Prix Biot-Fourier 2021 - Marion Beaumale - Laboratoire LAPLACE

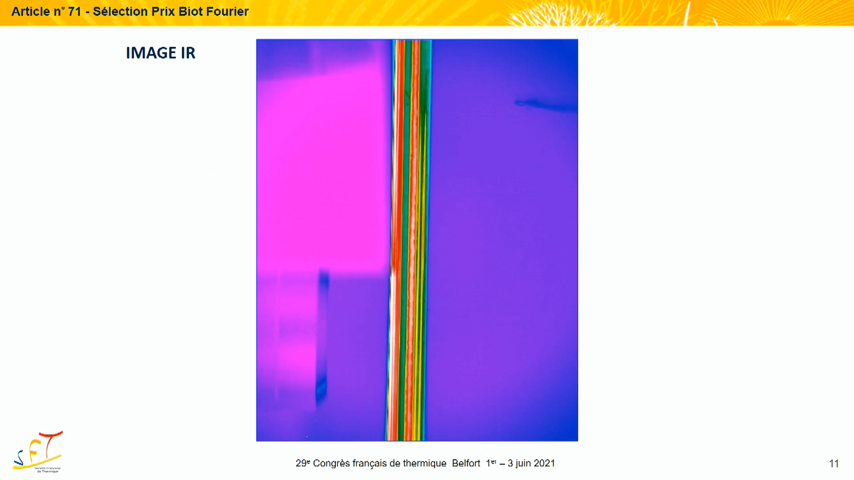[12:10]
vous avez au centre le condenseur avec la bande de peinture noire,
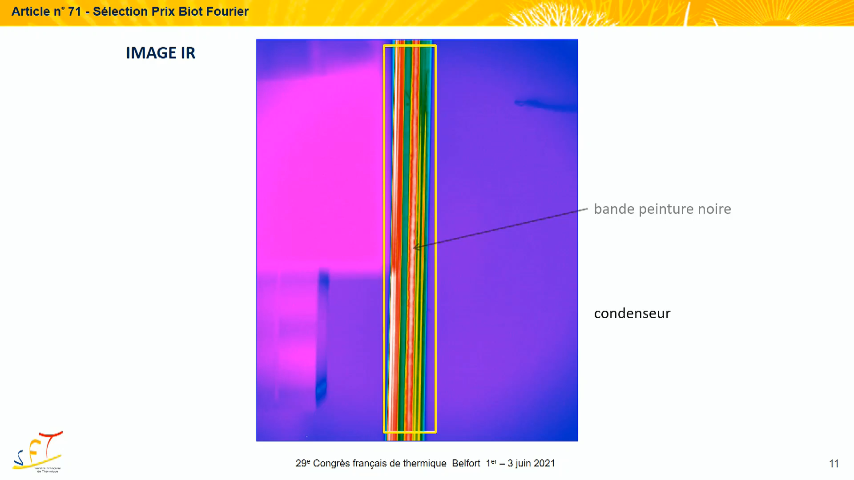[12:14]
à gauche, la surface de référence que nous visualisons à l'aide du miroir infrarouge.
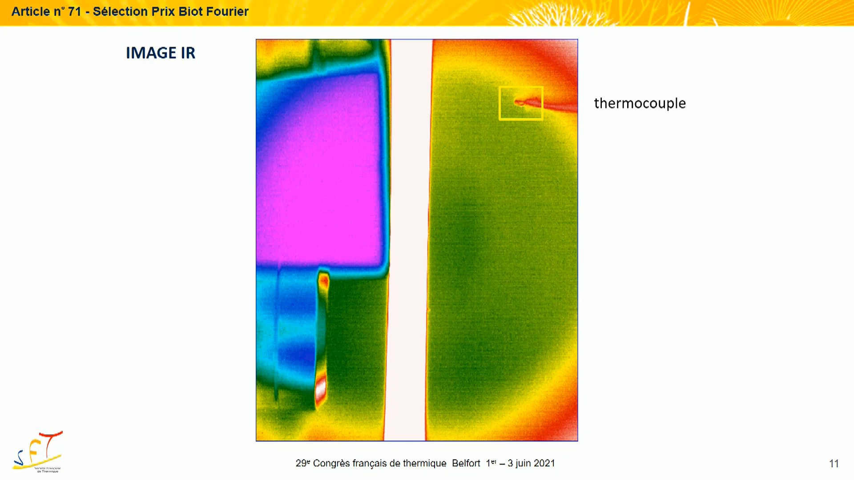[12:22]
Et on peut remarquer un thermocouple qui mesure la température de l'air au voisinage du condenseur et le capteur confocal qui mesure les épaisseurs de film liquide.
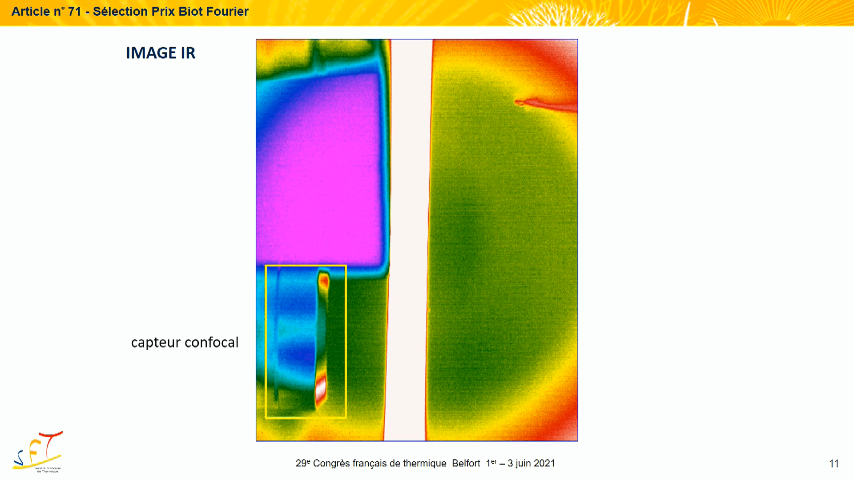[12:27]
Maintenant que nous savons qu'en utilisant cette différence de signal,
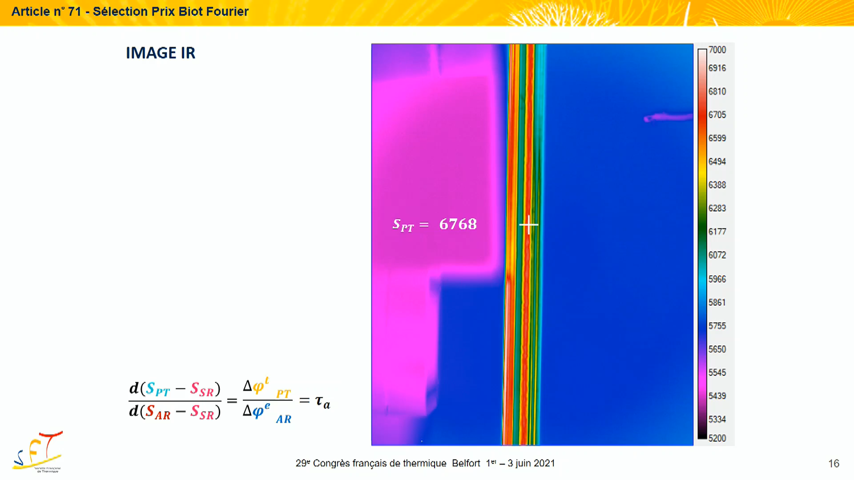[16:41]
Pour vous montrer une image, nous avons chauffé à différentes températures l'arrière-plan. Si maintenant, nous nous intéressons à un pixel de notre caméra au niveau de la bande de peinture noire du tube, nous récupérons avec la caméra un signal sur ce pixel et nous récupérons aussi un signal sur un pixel voisin au niveau de l'arrière-plan. Ainsi, nous récupérons un couple de signal pour différentes températures d'arrière-plan. A partir de ces expériences, nous avons pu déterminer pour chaque pixel du tube sa transparence apparente,
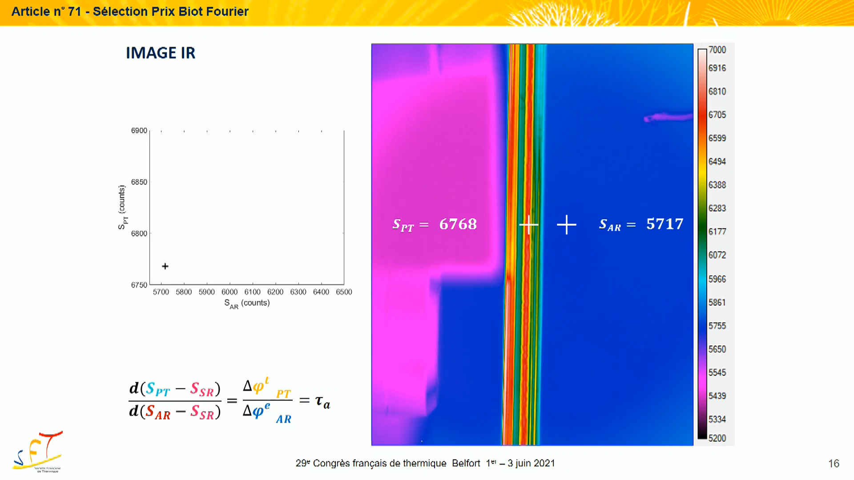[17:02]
c'est-à-dire la sensibilité du flux transmis par la peinture du tube en fonction de la température de l'arrière-plan.